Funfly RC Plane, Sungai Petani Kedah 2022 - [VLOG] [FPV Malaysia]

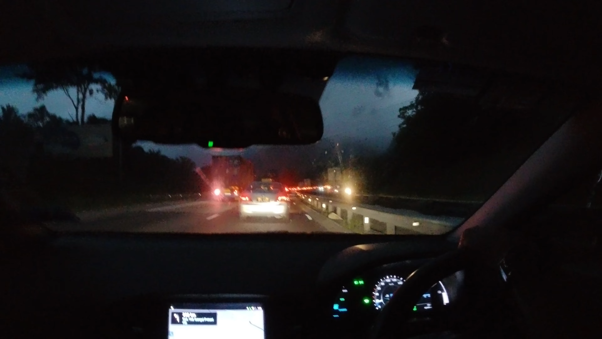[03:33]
Sekarang ni kita orang berada dekat Lebuh Raya Utara Selatan. Lepas daripada Tapah Baru lepas daripada Tapah. Kita orang punya ETA, estimate time arrival lebih kurang dalam 10-11 minit malam.